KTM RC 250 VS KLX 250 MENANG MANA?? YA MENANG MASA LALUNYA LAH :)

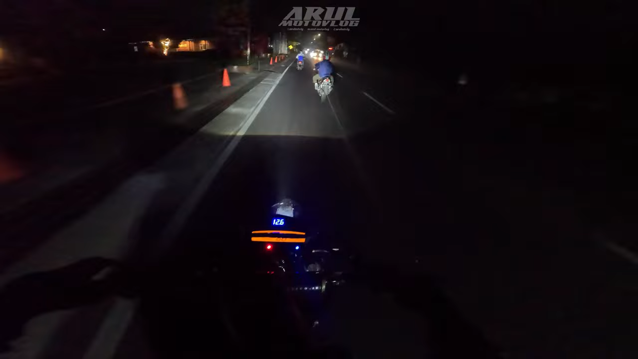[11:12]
Tapi emang gue paling senang naik Lembang tuh jam-jam segini. Itu jam berapa? 12 kayaknya. Di atas, pokoknya di atas jam 11 lah. Karena sepi kan jadi enak. Kalau di bawah jam 11 pasti masih rame. Apalagi kalau misalnya malam Sabtu, cok. Wah, malam Sabtu, malam Minggu. Jangan apa?
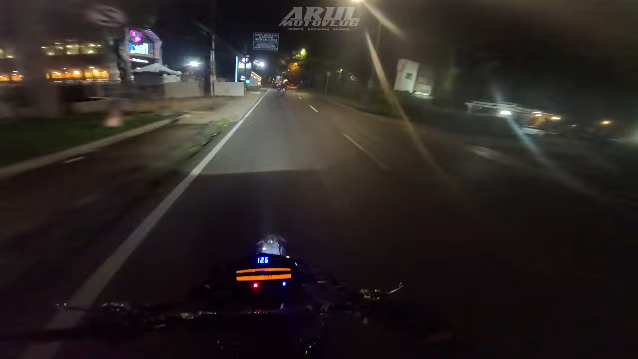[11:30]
Jangan coba-coba naik jadi bawah jam 10, di bawah jam 9 pokoknya lah. Di bawah jam 10 atau di bawah jam 11. Itu ramenya rame parah. Kadang banyak yang crash juga kan. Pasti kalau naik atau turun pasti aja apa? Pasti ada aja yang ketemu yang crash. Paling banyak yang crash tuh di tikungan tadi yang di bawah gua tadi. Yang gua nikung-nikung sama KTM Duke, di situ paling banyak crashnya.
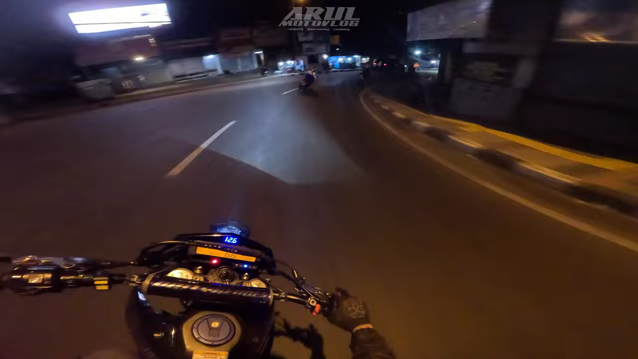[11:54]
Anak-anak Matic, terus Sport paling banyak. Makanya gue kalau sama anak-anak naik tuh pasti di atas jam 11. Ya paling cepat itu naik jam-jam 11 lah atau jam 12. Nanti jam 1, jam 2 udah turun. Karena lebih enak, lebih sepi lah jalannya. Gak rame.
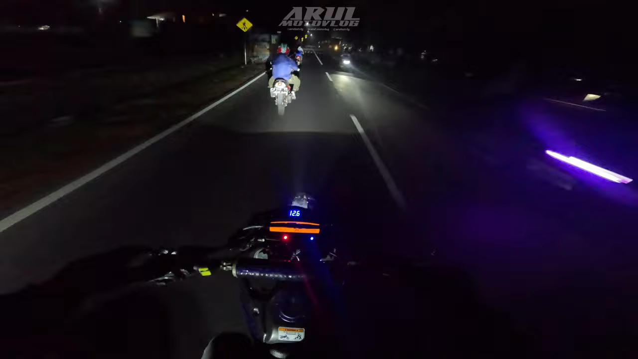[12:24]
Hah? Rada horor aja berhenti di sini mah.